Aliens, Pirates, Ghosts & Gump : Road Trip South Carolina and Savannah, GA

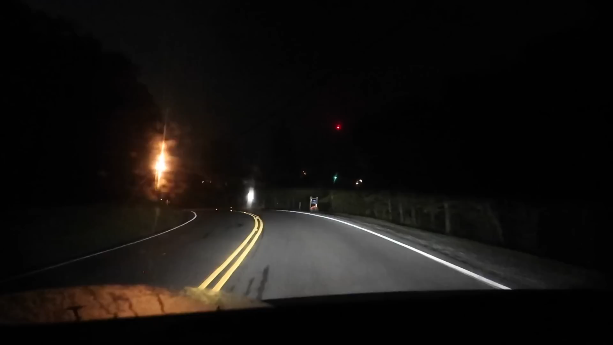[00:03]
Just before 6 in the morning, we're starting our journey back home from Beach Mountain. Nine plus hours and curvy roads in pitch black. It's your Sunday morning horror movie. About four hours later we are in South Carolina and we just saw a billboard for our first roadside attraction stop of the day.